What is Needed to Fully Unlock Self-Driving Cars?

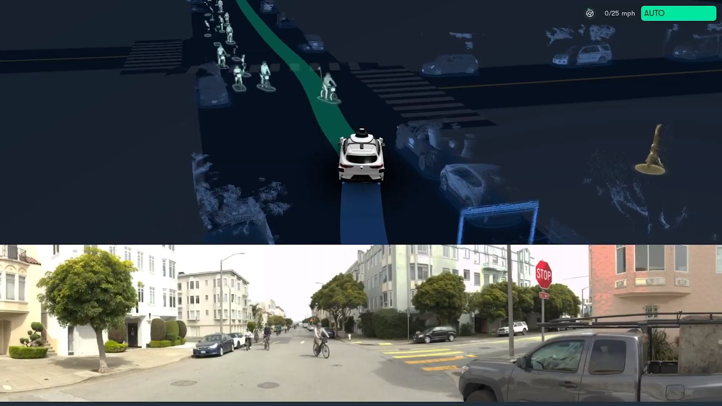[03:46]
you see they're like they don't know what to yeah look at all of them we were telling you who are we waiting for see they just pointed inside